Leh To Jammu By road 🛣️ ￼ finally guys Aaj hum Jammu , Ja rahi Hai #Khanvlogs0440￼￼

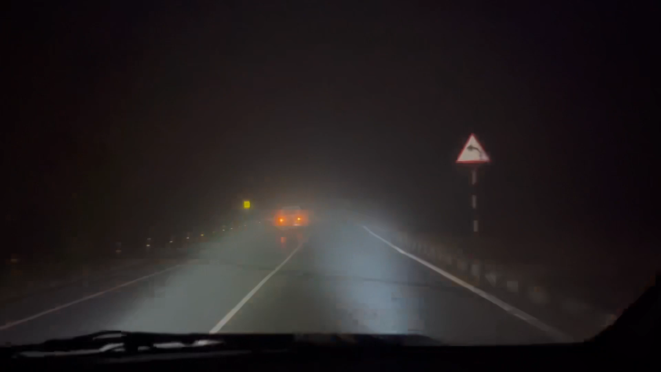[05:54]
دوند ہے پتھا چوک سے سٹارٹ ہوئی تھی ابھی تک دوندی ہے ابھی ایک آسی کھون تک ہی رہے گی بھائی کافی زیادہ دکھتا رہی ہے ہم گاڑی چلاتے بہت زیادہ فاق ہے بھائیز